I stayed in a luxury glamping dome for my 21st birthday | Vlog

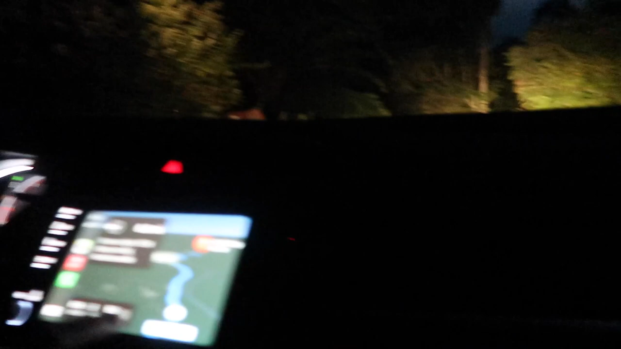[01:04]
Yeah, because up here it says you can't. This, I think this is it. 9-2. I see some lights. I see some. That's it. This is it.
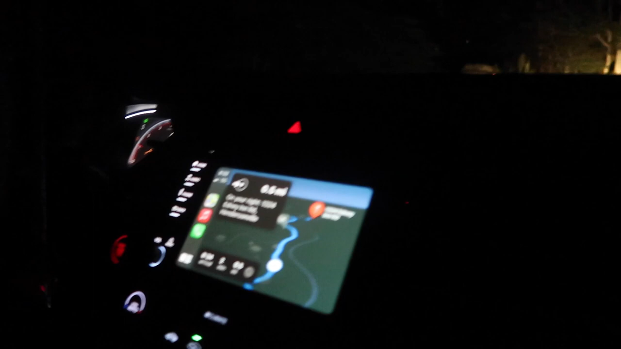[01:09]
This is it. Oh my gosh. The wait, light. No, I don't think that's like that's ours though. Okay. Oh shoot.
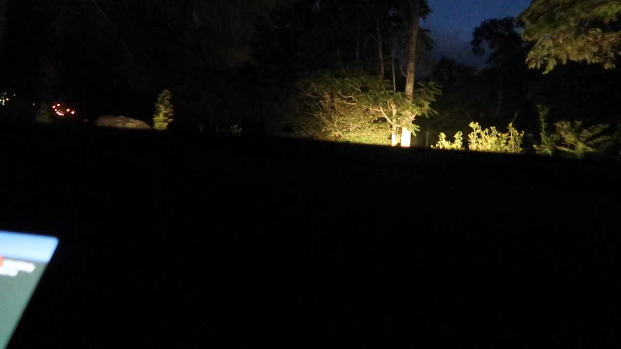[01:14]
Please be careful. You need a big body pickup truck for this.